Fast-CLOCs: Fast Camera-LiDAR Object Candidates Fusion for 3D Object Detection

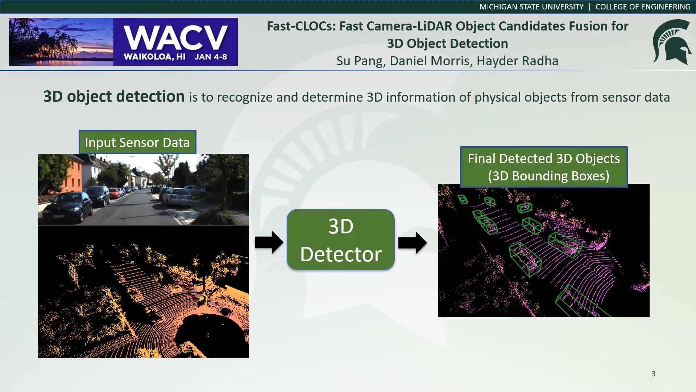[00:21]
The outputs are classified 3D bounding boxes. The main issues for LiDAR-based approaches are originated from the low resolution of sensor scans and the lack of appearance information.
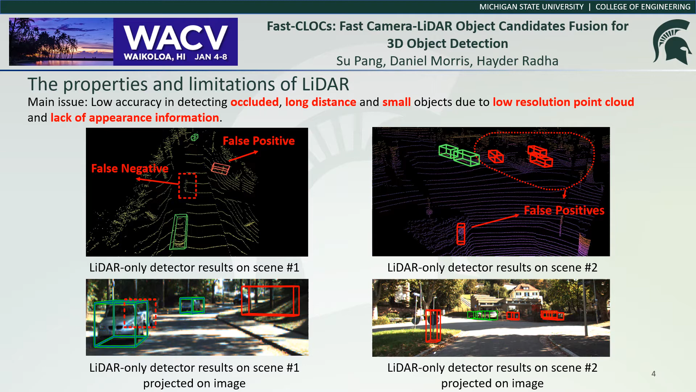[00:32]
These issues make LiDAR-based approaches struggled in handling long distance and occluded objects. Cameras can provide accurate 2D detections in the image plane,
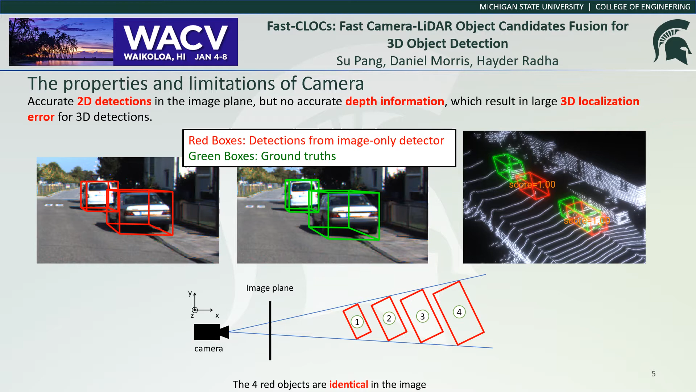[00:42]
but they cannot estimate depth accurately, which causes large 3D localization error for 3D detections. In the previous work, Clocks fuses the 3D information from LiDAR-only detector and classification information from image-only detector and achieved improved performance on 3D detection.
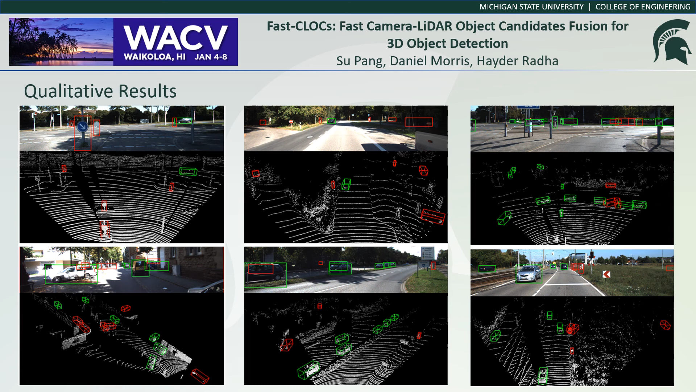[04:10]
The green boxes are true positives. In the end, we conclude and summarize the main contributions of our paper.